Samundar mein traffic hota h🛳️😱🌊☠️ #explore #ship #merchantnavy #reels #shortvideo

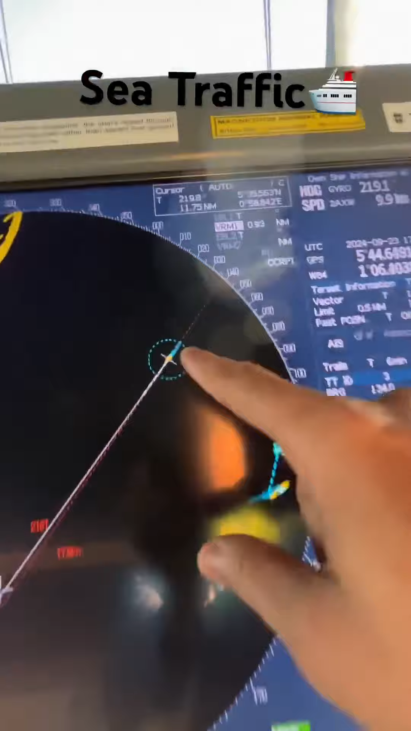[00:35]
यह हमारा जहाज है यह एस बेंड है यह चूटा सा जहाज आरे मैं ज़स्टा को जूंगर के बाहर से